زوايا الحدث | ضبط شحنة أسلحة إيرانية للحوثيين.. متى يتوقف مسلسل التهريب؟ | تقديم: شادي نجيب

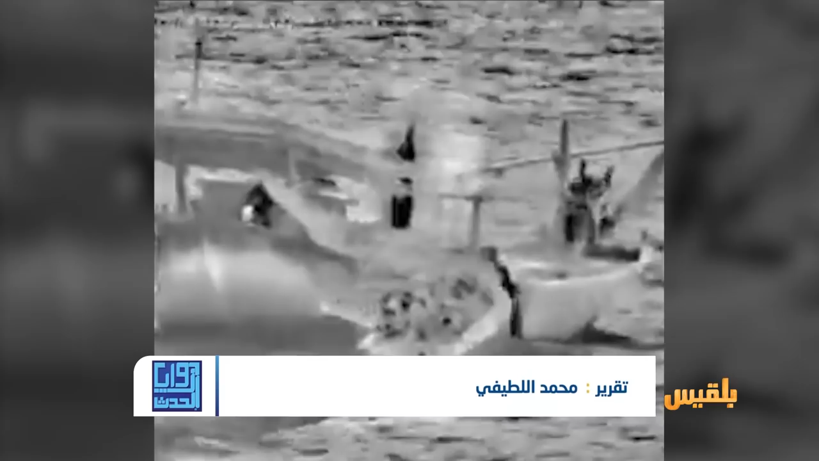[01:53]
لم يصل إلى وجهته لكن البحرية الأمريكية كشفت عن هويته مركب شراعي ضبط في بحر العرب حمولته شحنة سلحة إيرانية الصنع وفق بيان القيادة المركزية الأمريكية فإن